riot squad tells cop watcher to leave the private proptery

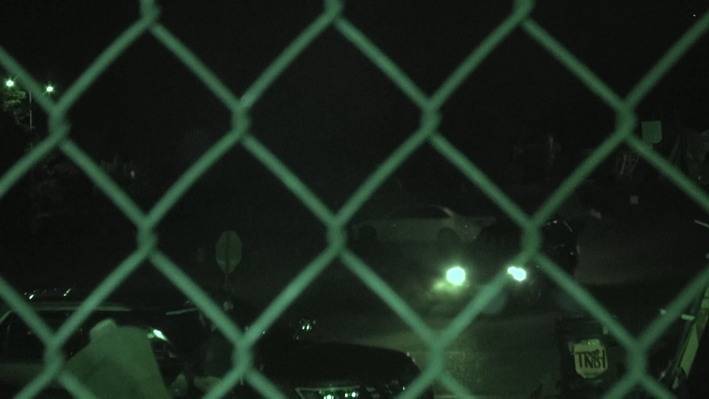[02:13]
It's July 25th, 4:25 in the morning, and they've been here for about almost a half hour.